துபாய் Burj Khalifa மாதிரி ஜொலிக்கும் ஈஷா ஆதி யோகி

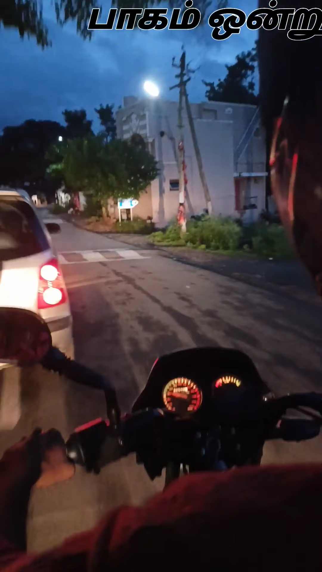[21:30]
டும்கு டும்கு, அடுத்த ஒரு வேகத்தடை டும்கு டும்கு. இங்க பாத்தீங்கன்னா நாய், ஐயோ மழை துளி கொஞ்சம் வேகமா விழுந்த மாதிரி எனக்கு தோணுது.
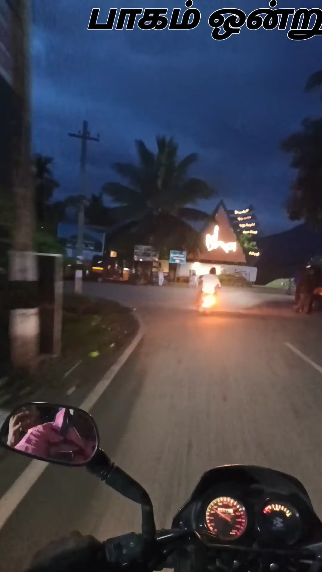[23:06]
இதுதான் ஈசாவோட என்ட்ரன்ஸு. இல்லை பைக் பார்க்கிங்லாம் ஃப்ரீன்னு நினைக்கிறேன், தெரியல.
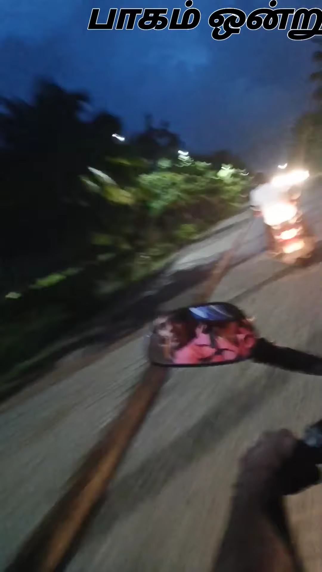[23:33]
நம்ம வந்து இனிமேல் ரோட்ஸ் வேலை பண்ணுறாங்க, இப்போ வந்து ஒன்றும் பிரச்சனை இல்லை. பார்த்தீங்கன்னா லைட்டெலாம் எரியுது.
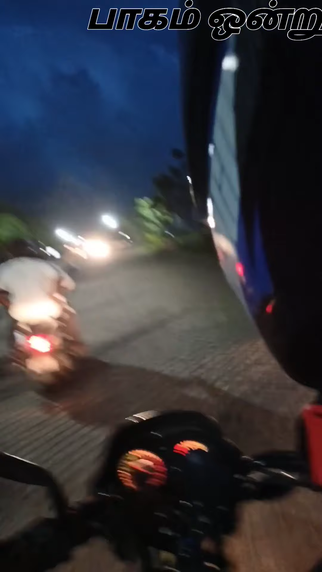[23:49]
நைட் எரியணும், லைட் எரியும் போல. லாங் ரூட்டில் போக போகிறோங்கிறது எனக்கு தெரியல, தெளிவாக நல்லா தெரியுது.